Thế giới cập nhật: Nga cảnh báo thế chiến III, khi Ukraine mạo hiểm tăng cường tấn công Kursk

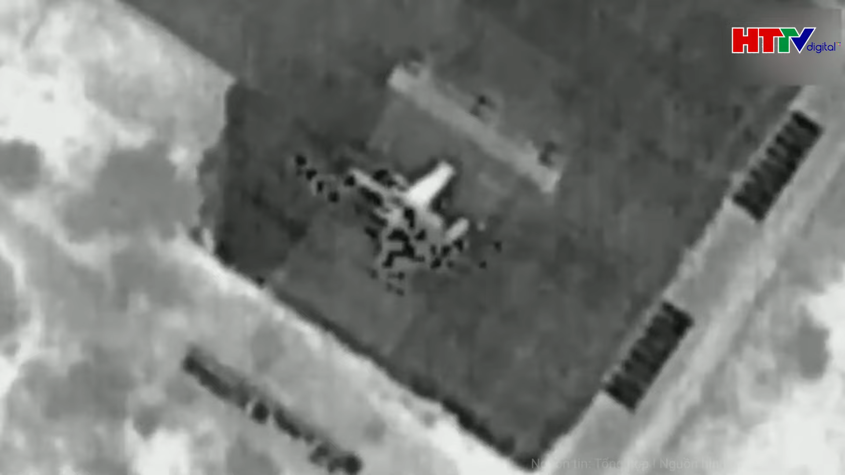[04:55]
máy bay không người lái UAV nước này tấn công chúng một máy bay ném bom chiến lược Tu-22M3 đậu tại căn cứ không quân Olenya ở miền Bắc nước Nga.